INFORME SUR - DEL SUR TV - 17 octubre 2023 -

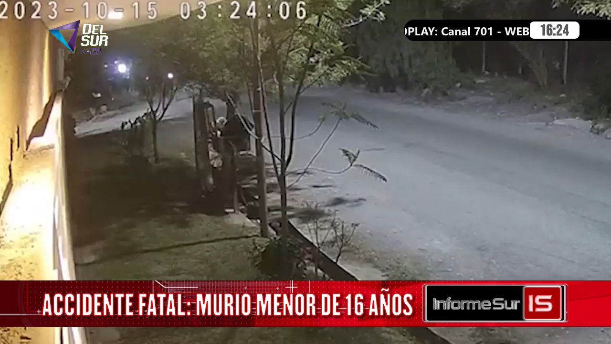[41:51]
Ahí está. Si ustedes van a ver una camioneta que dobla, fijen la atención a la izquierda superior de la pantalla. Van a ver un automóvil que viene y pasa rápidamente. Y sigan mirando ahí donde está el círculo y van a ver un auto que viene y toma esa dirección. Ahí se escucha el ruido del impacto, es ese auto que acaba de impactar contra Lucía.